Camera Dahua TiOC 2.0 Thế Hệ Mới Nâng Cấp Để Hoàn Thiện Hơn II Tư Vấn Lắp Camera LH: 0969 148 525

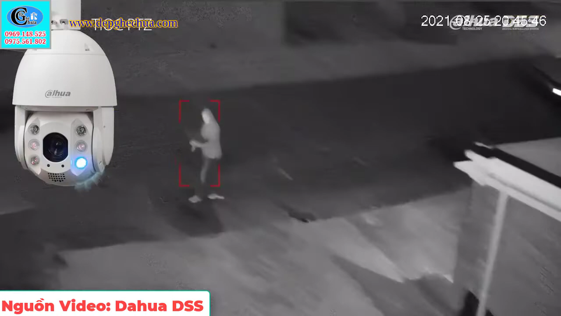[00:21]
Có 3 cài đặt chiếu sáng khác nhau để đáp ứng cho các tình huống ứng dụng như Ear Mode, Smart Illumination và White Light.